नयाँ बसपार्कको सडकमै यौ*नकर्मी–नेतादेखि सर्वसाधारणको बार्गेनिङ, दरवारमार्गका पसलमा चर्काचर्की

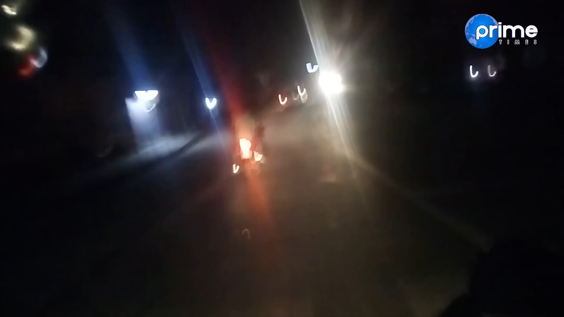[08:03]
वास्तविकता बुझ्न नयाँ बस पार्क अर्थात् गङ्गबुमा पुग्यौँ 5:30 नबज्दै यौन कर्मीहरूको चहलपहल बाक्लिसकेको थियो